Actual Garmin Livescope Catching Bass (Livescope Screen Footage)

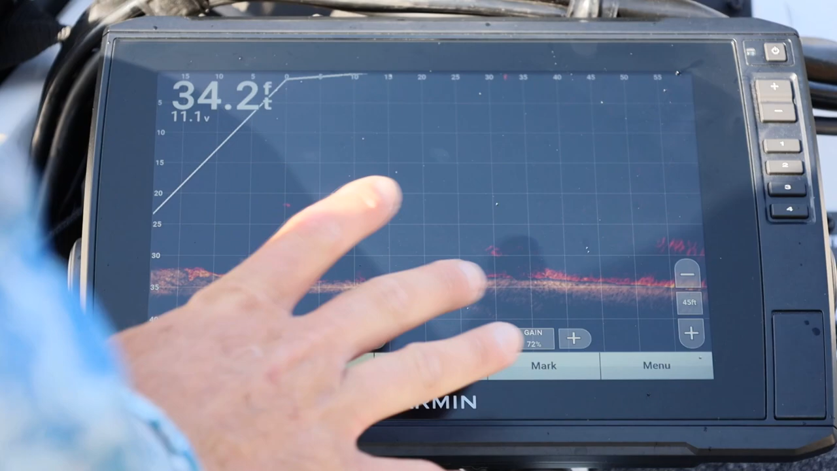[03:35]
On screen: depth 34.2 ft
all right so you can see right here i've got my distance out at 60 feet the depth set to 45 change it around manually on these really steep sloping lates i like to change my depth around manually but we've got it shrunk down some because we want it to be kind of magnified to show up good on the camera in a normal
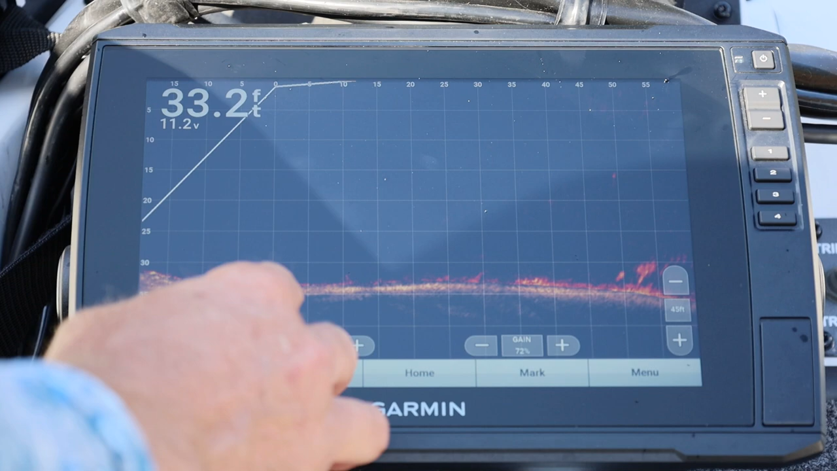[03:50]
On screen: depth 33.2 ft
situation i would have it where i could see out a little bit further so that's kind of what we're doing right now is just kind of
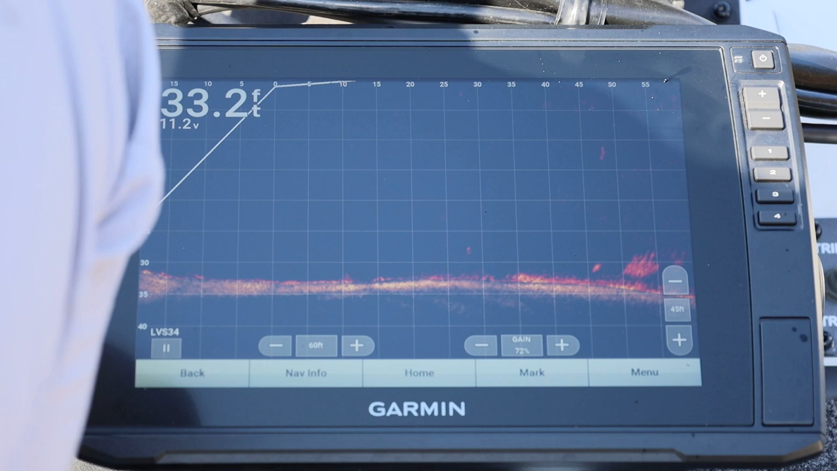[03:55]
On screen: depth 33.2 ft
trying to make it show up as best we possibly can on camera there's a fish right there i'm not sure what kind it looks like a carp i mean a gar to tell you the truth he'll probably come up right out there and turn around go back down pretty sure the gar see all these those are fish that are decent sized you know not they're not shad you can tell they're not shad but also
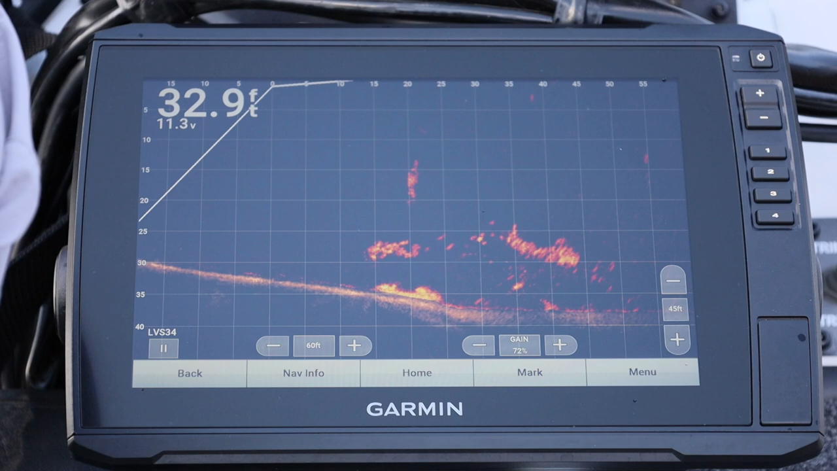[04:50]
On screen: depth 32.9 ft
they're biting it right now so most likely they're crappy they're biting it but they can't hardly get it because my bait's a little too big for them there's my bait falling above them see one chasing it right there see i'm chasing it up let it fall right there to them too look like a little bit bigger ones so i'm coming through about that school right there my bait's about right there try to find some more bass there's bass there's four
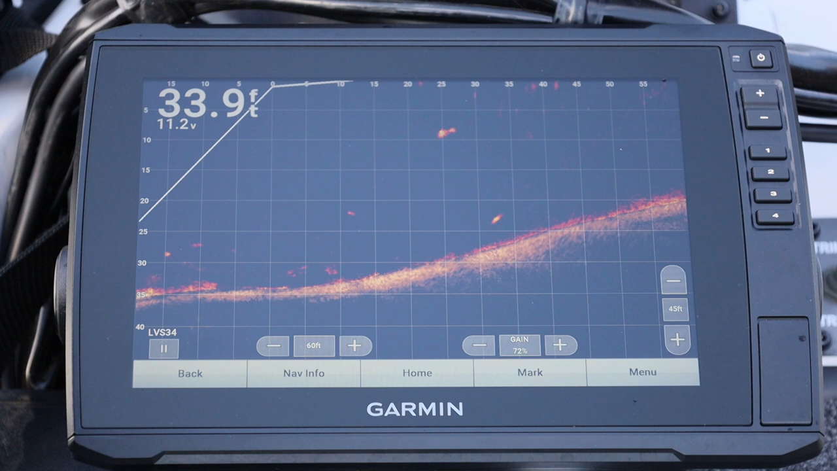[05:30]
On screen: depth 33.9 ft
30 feet out bad cast bad cast we might make it work though put my bait on top of them see them chasing it they are under the trello motor right here
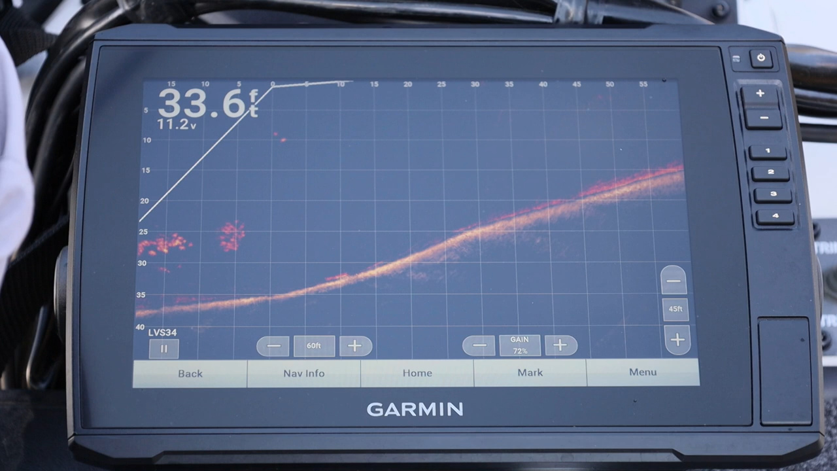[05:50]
On screen: depth 33.6 ft
those may be white bass well there may be spots
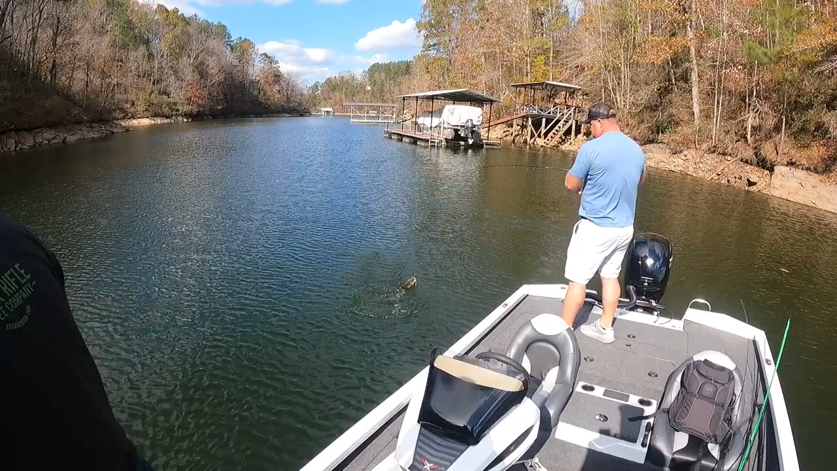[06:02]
he got him one no live scope needed what was that off the bluff
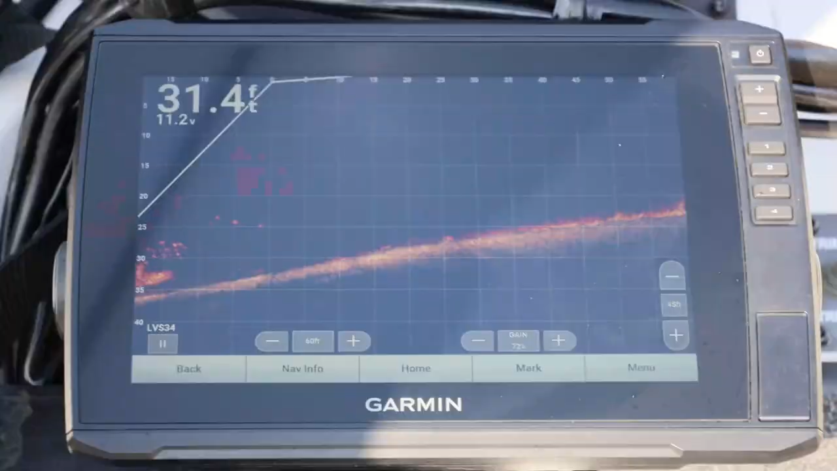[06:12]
On screen: depth 31.4 ft
off that tree so there's my bait falling straight to them so there's three or four of them right under the boat my bait's falling right down there that one's already sees it chasing it up it's gonna be ken hello they're sitting still too where's my bait going to them
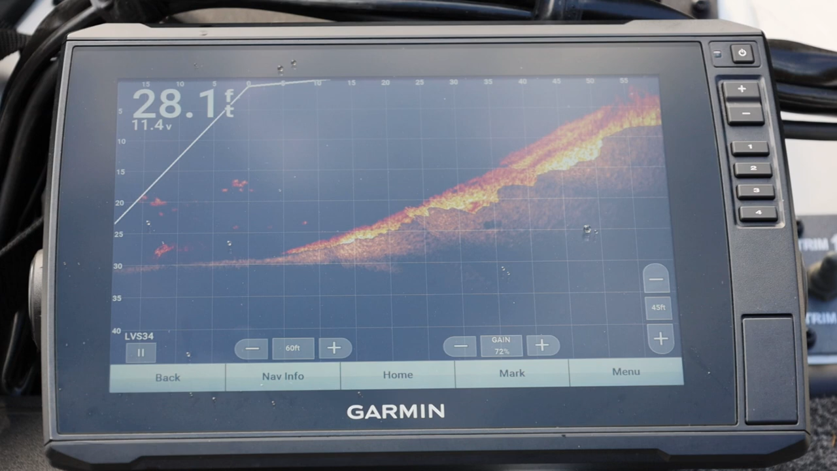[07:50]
On screen: depth 28.1 ft
six or seven looking at it one bit it i didn't hook it it might not be bass they ain't gonna look like it though
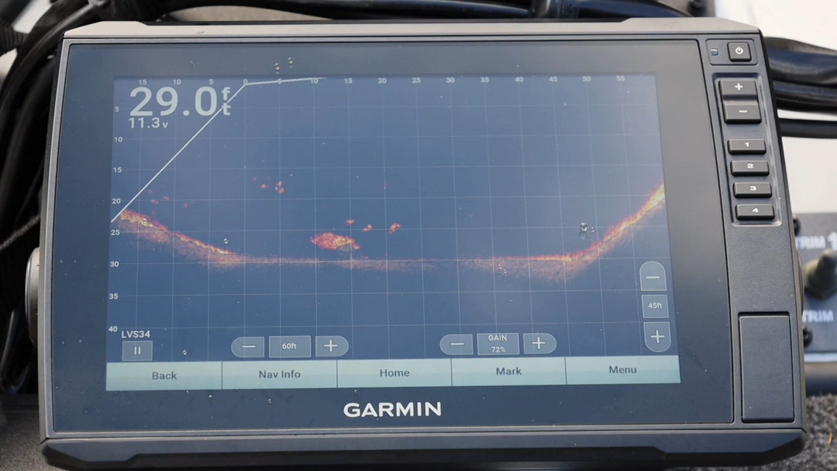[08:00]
On screen: depth 29.0 ft
them are bass for sure right there so so